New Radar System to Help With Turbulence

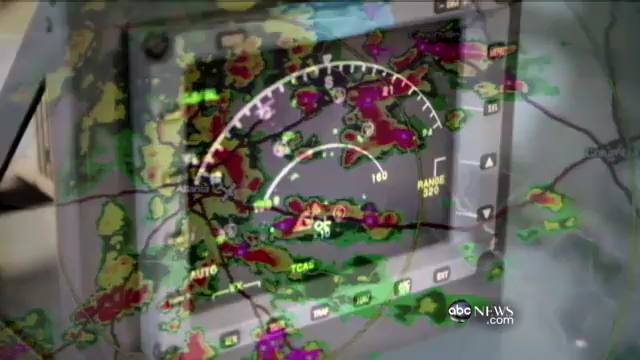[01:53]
For the first time, a new 3-D radar installed in business and soon fleets of commercial jets,
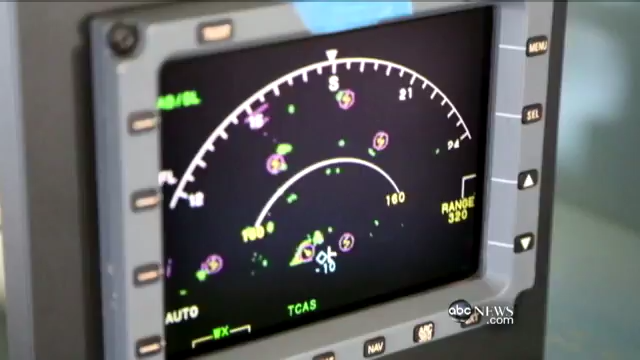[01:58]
Southwest already has it in 19 planes,
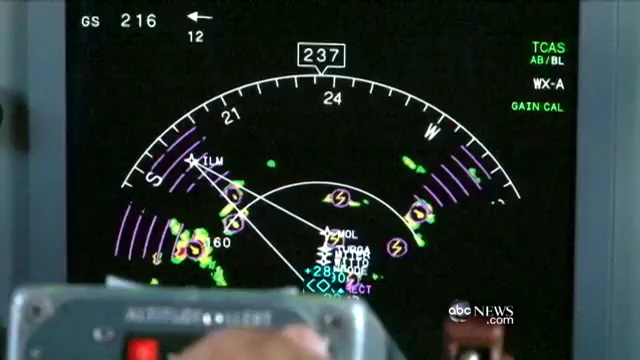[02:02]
will allow pilots to spot lightning, hail, and the bumps from more than 60 miles away.
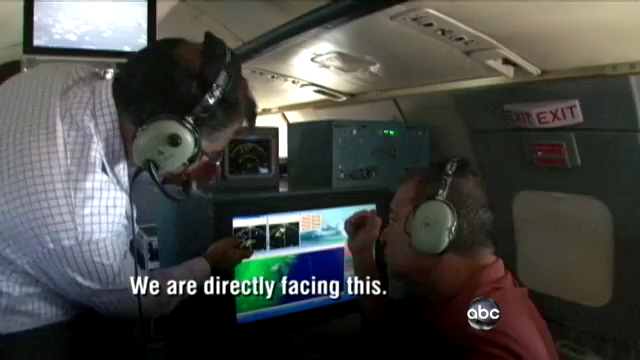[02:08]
We are directly facing this. I know that there's hail, there's lightning.
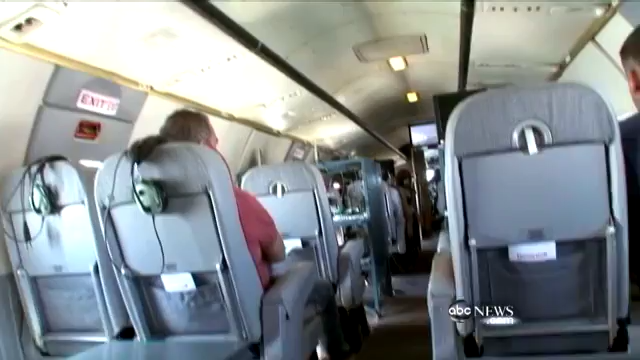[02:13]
We are in the storm now, clouds billowing, cabins shaking, to demonstrate the new radar screen that actually identifies lightning cells and hail,
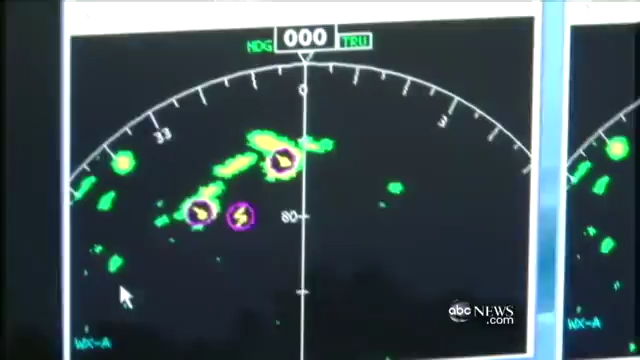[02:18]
flashing bright icons pilots cannot miss.